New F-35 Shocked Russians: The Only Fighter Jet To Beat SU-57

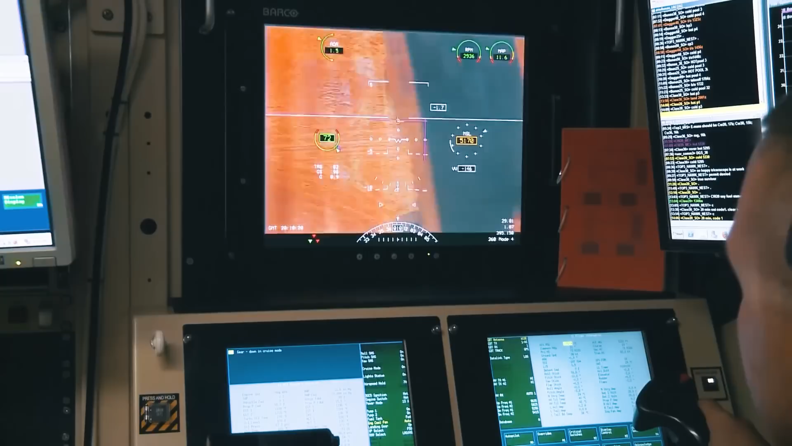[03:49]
then produce a high-definition image and directed to ground centers for reconnaissance, navigation, and weapons targeting.